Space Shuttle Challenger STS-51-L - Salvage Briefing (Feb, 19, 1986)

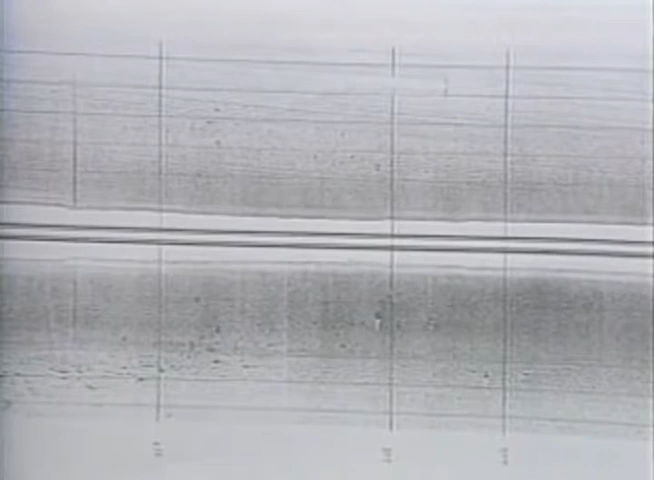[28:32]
And if you see something that is a white line underneath the black dot, that's a shadow. And that's how we usually determine the size and height of the object. If the camera could pan left, the end of that cylindrical object fans out in some fashion. What is that?